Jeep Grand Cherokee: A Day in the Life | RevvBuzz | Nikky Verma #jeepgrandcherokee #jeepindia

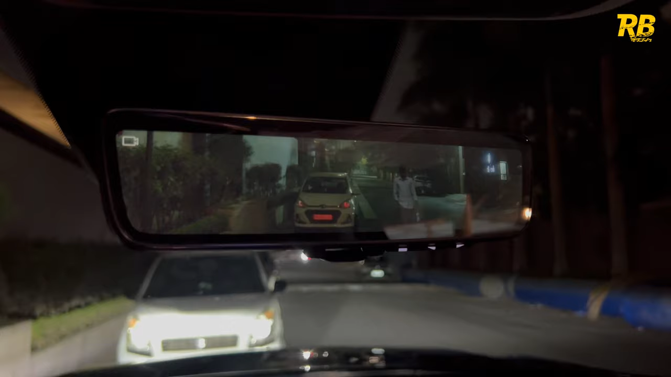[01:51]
eye so as you can see this is the low beam of the grand cherokee and now the high beam look at the illumination ho jata hai andar okay that's a ridge